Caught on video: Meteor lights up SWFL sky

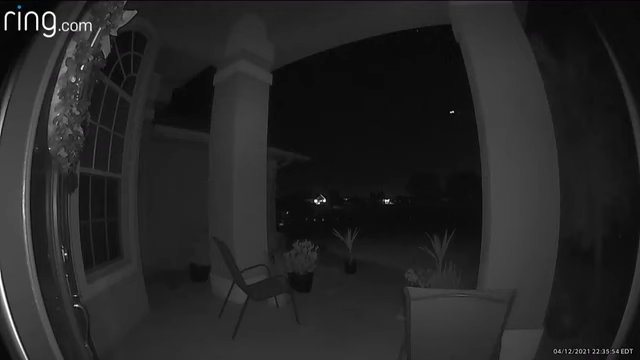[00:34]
I mean, what we'd call a fireball or a bolide, although that has a somewhat fuzzier definition.
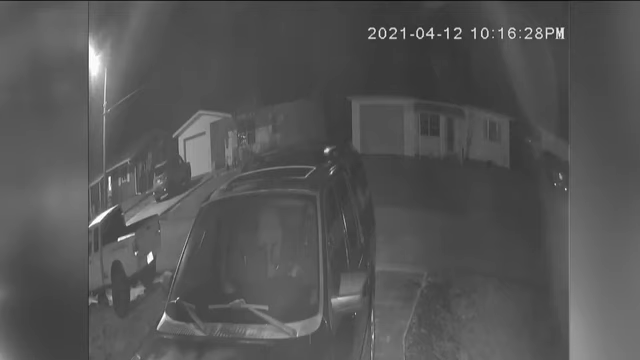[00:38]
It was something you had to see to believe.
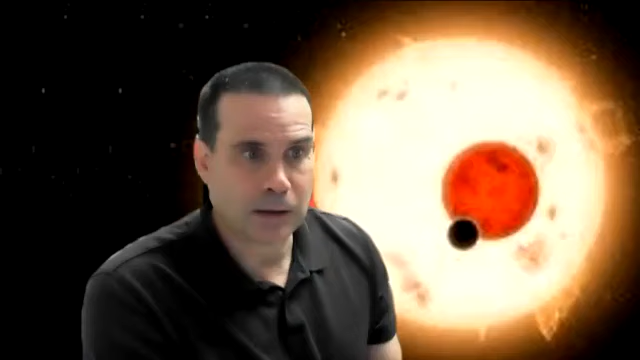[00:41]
This one was probably as bright as the full moon or something close to that.
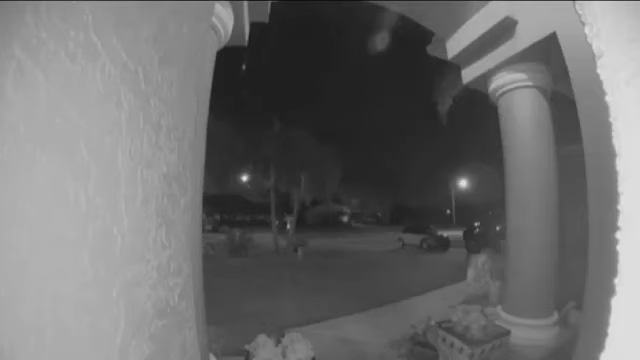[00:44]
Captured on different cameras across southwest Florida, this extraterrestrial fireball lit up the night sky.
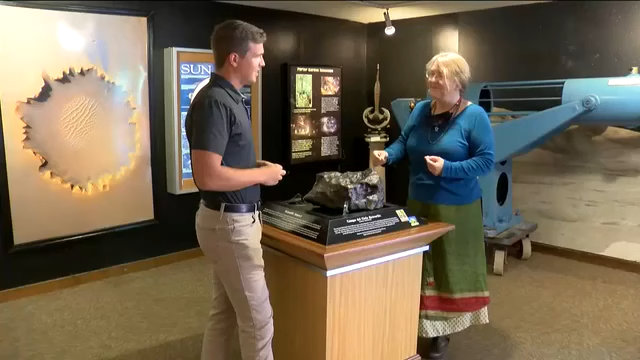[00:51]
But as astronomer Heather Preston explains, it was no alien spaceship.
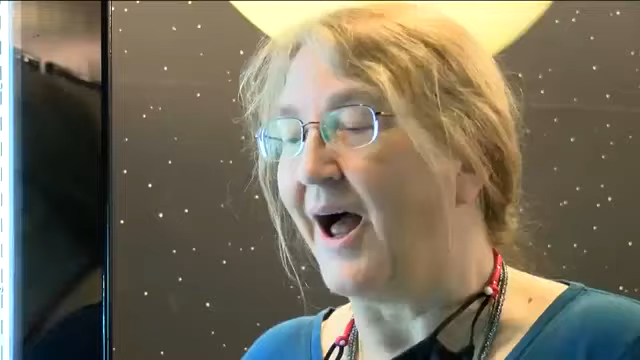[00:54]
I'm not tremendously surprised. And actually, for people who like to see these things, the lyrid meteor shower is coming. That's right.
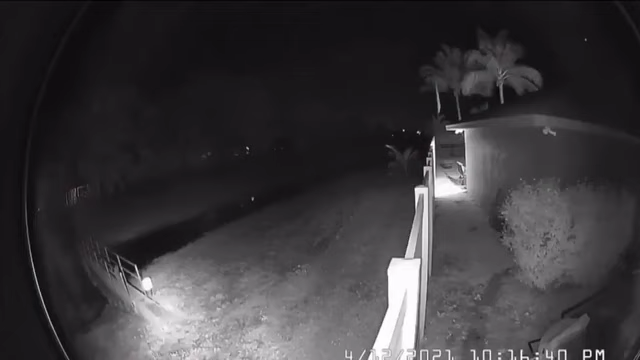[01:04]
This bright flash was just a meteor, about the size of a refrigerator, one that probably burned up before hitting the ground.